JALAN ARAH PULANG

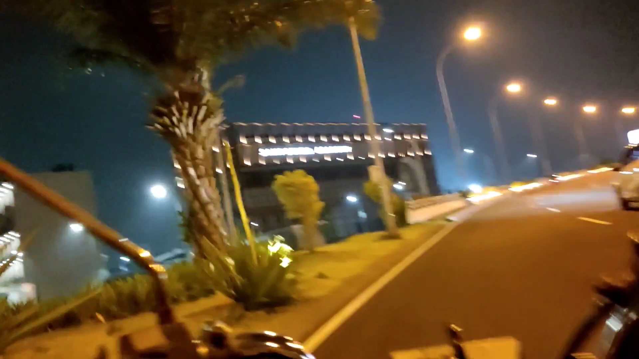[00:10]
Jadi ini saya keluar dari Food Jensen Surabaya, teman-teman.
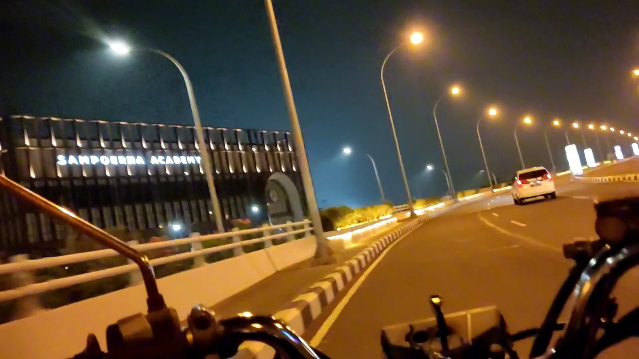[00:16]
Ini ada Sampurna Academy. Jadi lokasi di
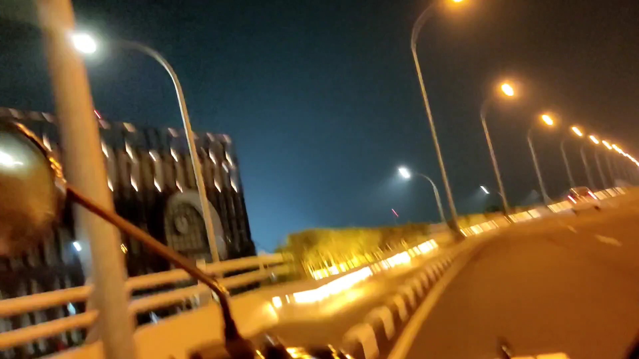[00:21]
Pakuwon Mall. Ini ada di Food Jensen. Ini aku keluar, teman-teman.
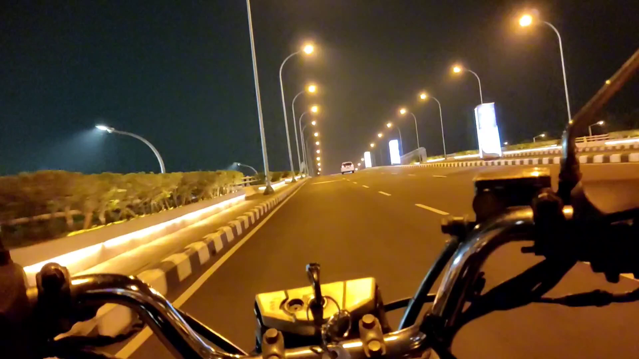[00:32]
Perumahan Pakuwon City kayaknya. Wow, itu Food Jensennya sebelah kanan saya ini, teman-teman. Saya keluar. Banyak di sini ternyata ada itu sekolahan itu. Sampurna. Ini situasi jalannya sangat-sangat ngelenyer. Apa ya istilahnya, sangat-sangat halus, sangat-sangat
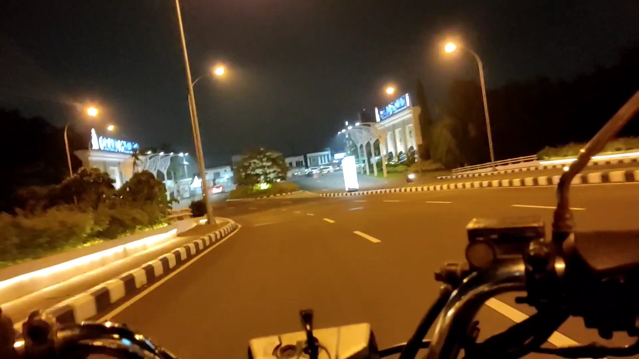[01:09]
Grand Pakuwon, teman-teman, ini ternyata perumahan Grand Pakuwon.
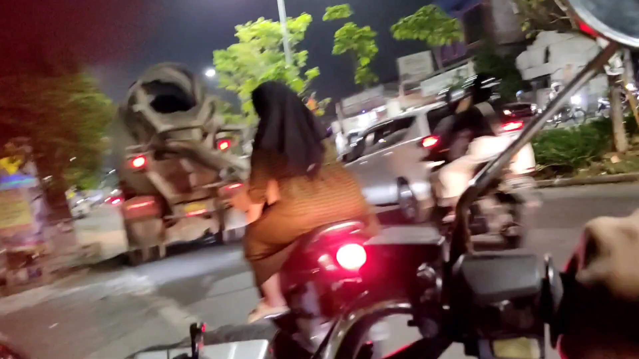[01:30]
Kita sudah keluar dari Food Jensen.
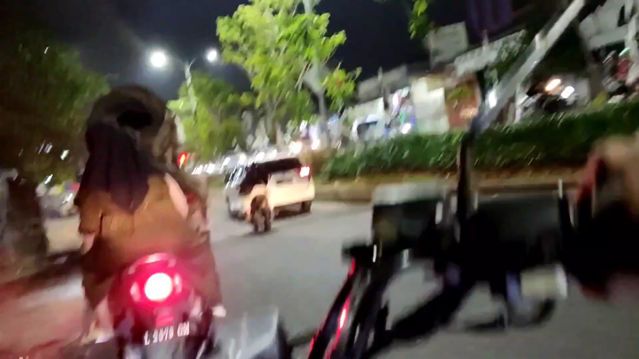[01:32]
Ini situasi jalanan keluar dari Food Jensen, teman-teman.
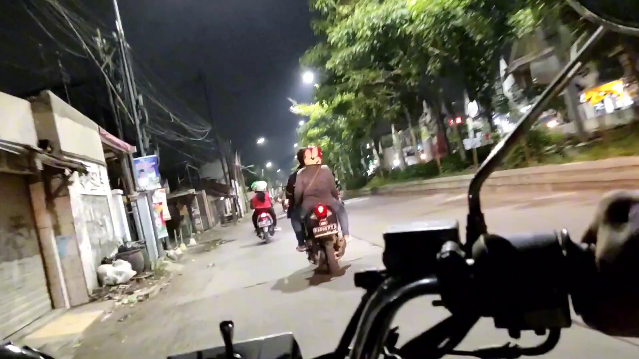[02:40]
Situasi lancar, teman-teman, jalannya tidak macet. Tadi saya berangkatnya itu macet, teman-teman. Ternyata ada mobil truk mogok menghalangi jalan, teman-teman.
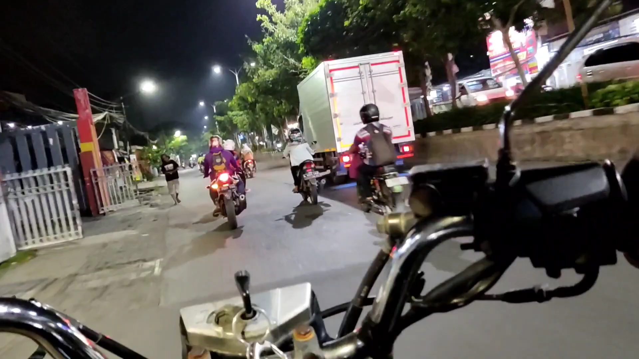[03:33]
Santai aja, teman-teman. Santai sambil lihat situasi jalan Manuan yang teman-teman kangen.
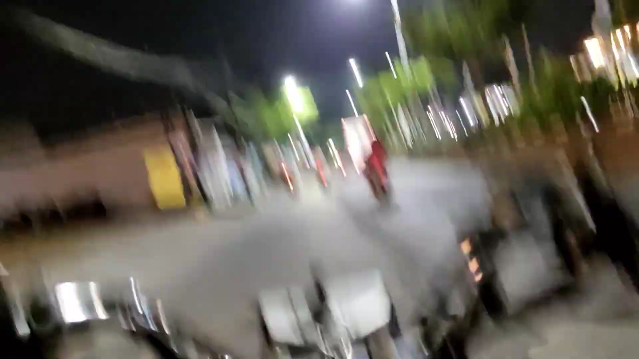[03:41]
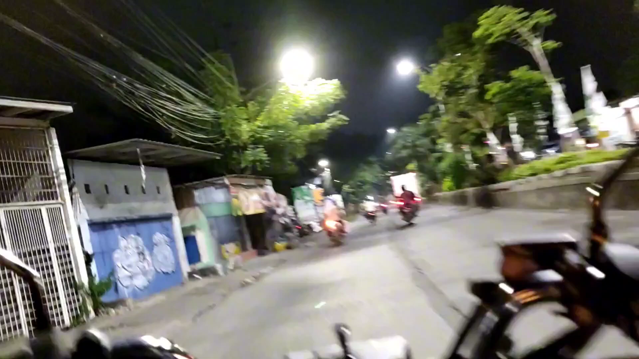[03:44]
Dulu merantau di daerah Surabaya, daerah sini, yang sudah pulang kampung. Dan inilah posisi kondisi terkini jalan Manuan
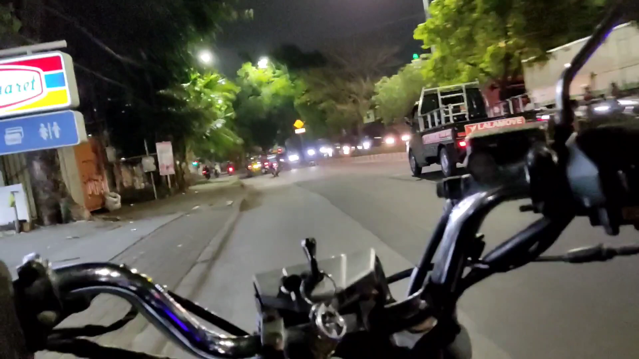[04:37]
Nah, itu tandingan dari Mega Cowan. Jadi kalau dunia F&B, Mega Cowan sama Wesmi.
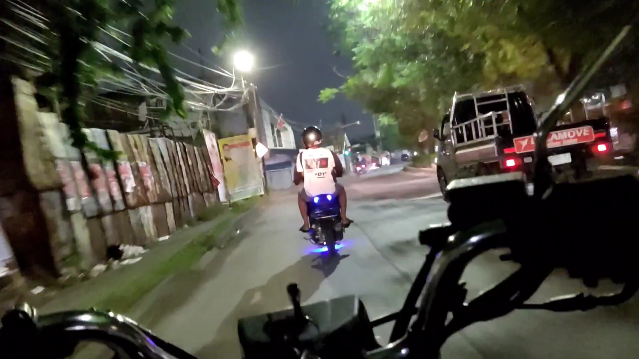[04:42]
Wesmi juga rame, teman-teman. Dia juga kayak Mega Cowan. Mie murah tapi enak, cocok untuk kantong pelajar. Di sebelah kanan saya Bibis Tama, teman-teman. Bibis Tama Tandes.
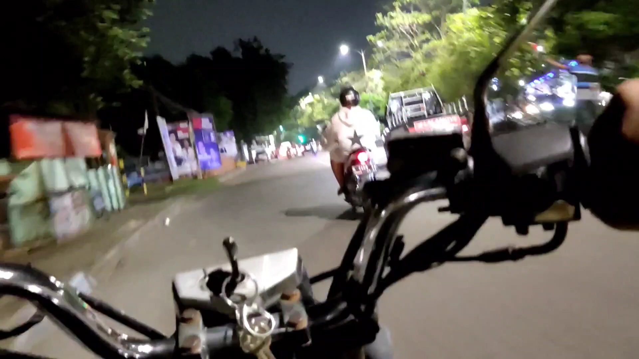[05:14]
Nah, situasi terkini. Dan sekarang di Surabaya itu ada angkutan mobil kayak ini, teman-teman.
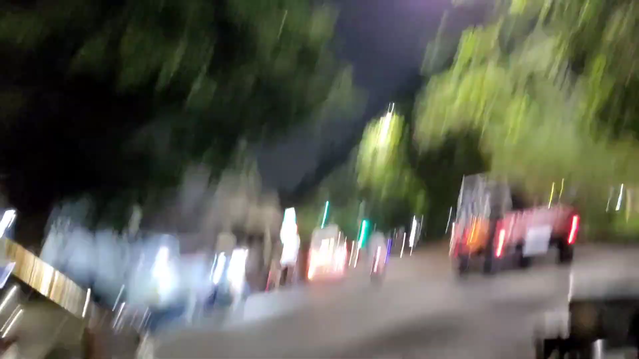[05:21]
Aduh. Nah, Wirawiri Surabaya itu mobil angkutan terbaru di Surabaya.
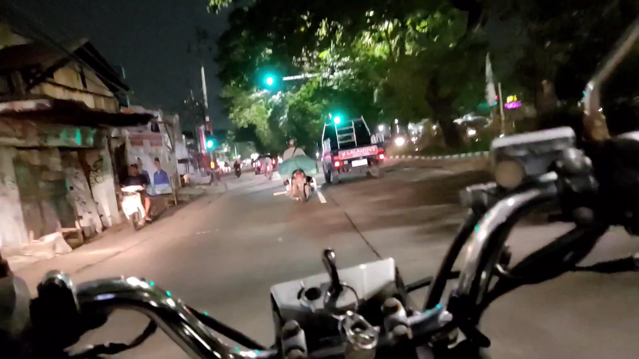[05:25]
Jadi dia itu kayak angkot, teman-teman.
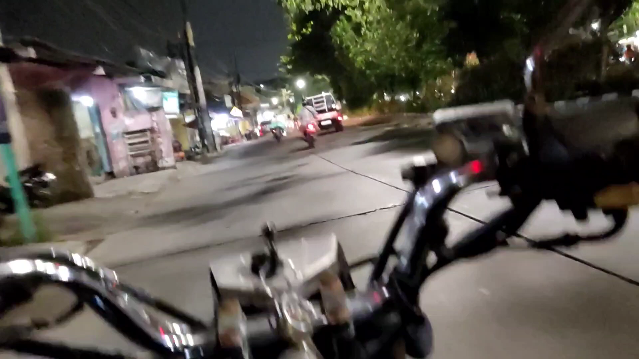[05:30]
Kayak angkot, namanya Wirawiri Surabaya.
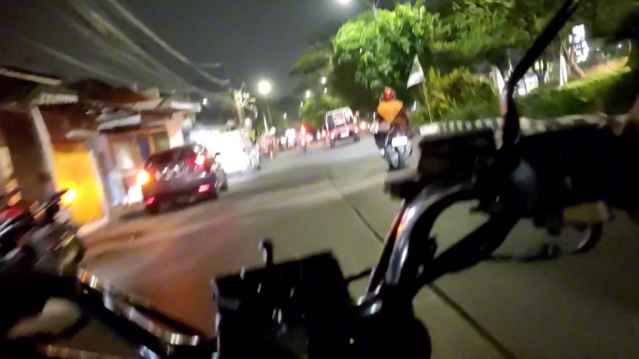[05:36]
Kayaknya lewat aplikasi itu. Kita ambil kiri, kita lihat-lihat. Lurus juga bisa. Ini dulu warkop-warkop, teman-teman. Warkop-warkop.
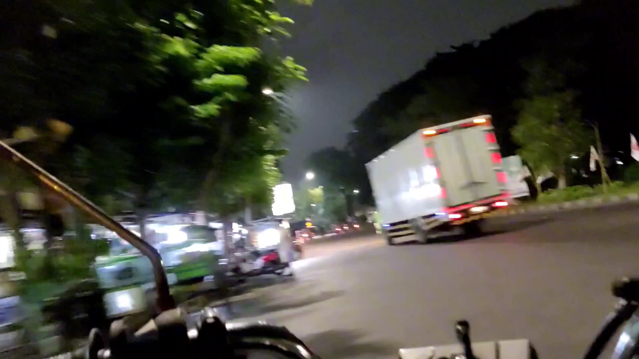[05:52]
Sekarang gini kondisi, teman-teman. Warkop Tandes yang terkenal. Dulu cewek-cewek, sekarang sepi, teman-teman. Sepi banget sekarang.
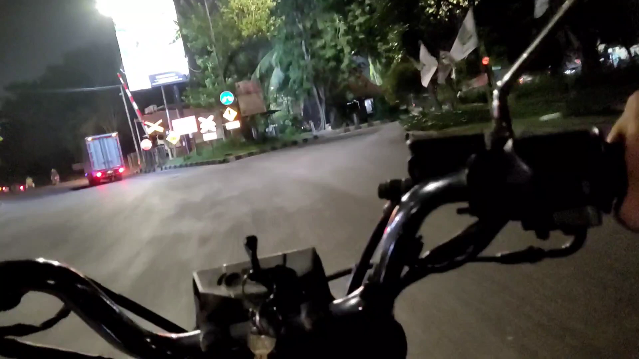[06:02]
Enggak kayak dulu, teman-teman. Di situ yang jaga itu cewek-cewek dahulu kala itu.
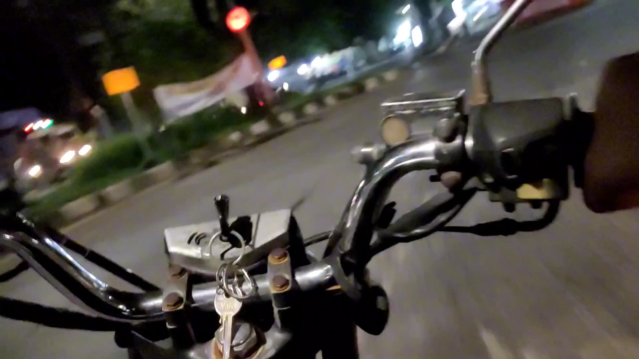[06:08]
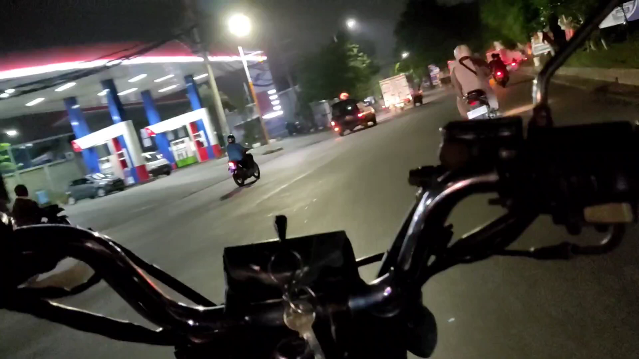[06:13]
Sekarang terpantau sepi. Yang jaga bapak-bapak. Warkop Tandes namanya. Jadi ada bunderan Tandes. Ini situasi kiri jalan saya ini lampunya mati.